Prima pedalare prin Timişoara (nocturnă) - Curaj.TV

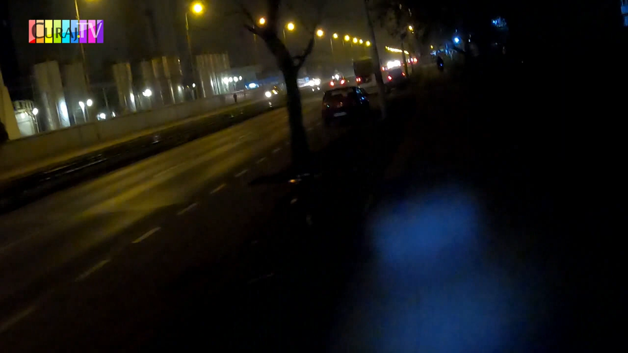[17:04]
Aici nu știu ce industrie, sper că nu e foarte poluantă, dar probabil sper degeaba. Borduri coborâte, praguri acceptabile. Un cablu pe mijloc.
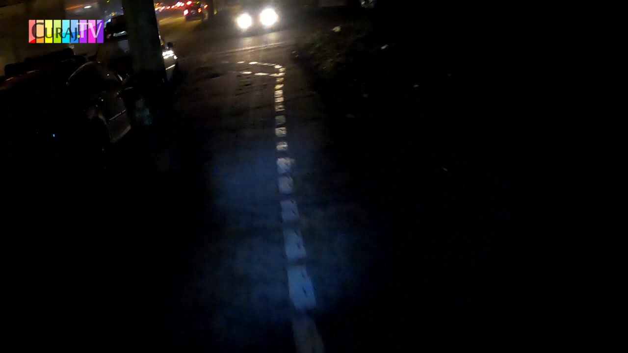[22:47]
Aici ne plimbă pista în stânga, în dreapta, ca să ne amețească.